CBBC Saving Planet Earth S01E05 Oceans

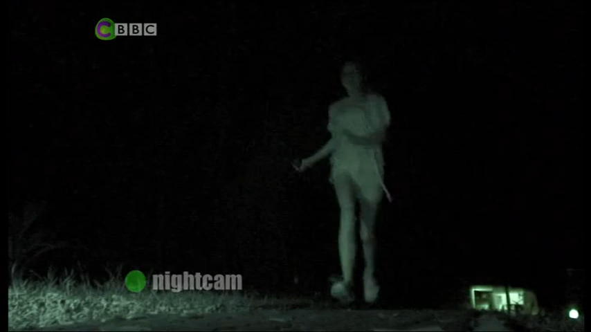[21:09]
It's all looking a bit green because we're using a special camera that won't disturb the turtles.
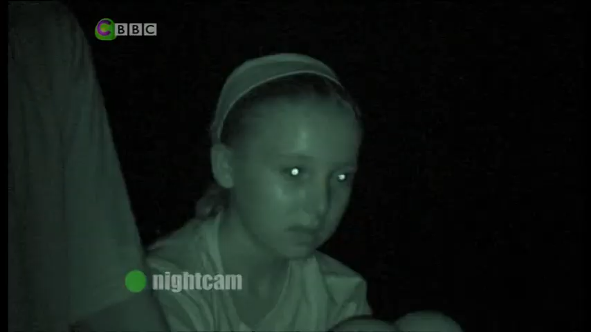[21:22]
It's a green turtle, just like the one I'd swum with earlier.
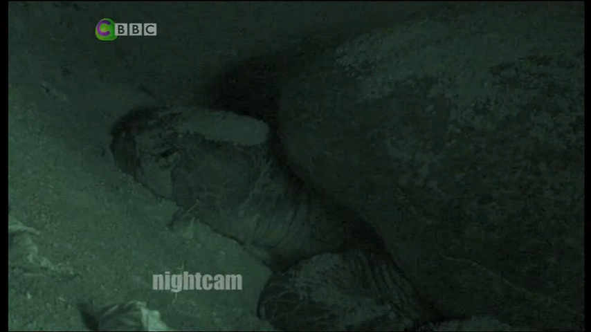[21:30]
She's gonna lay again, you can see.
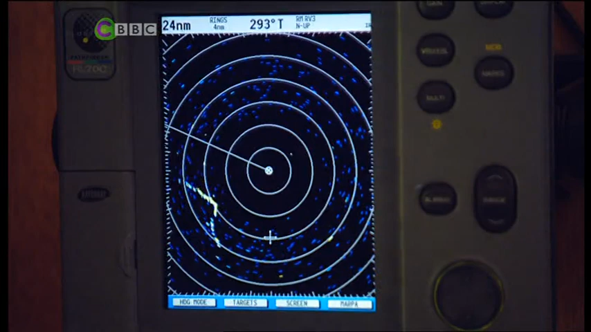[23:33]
All these yellow dots here represent a solid object.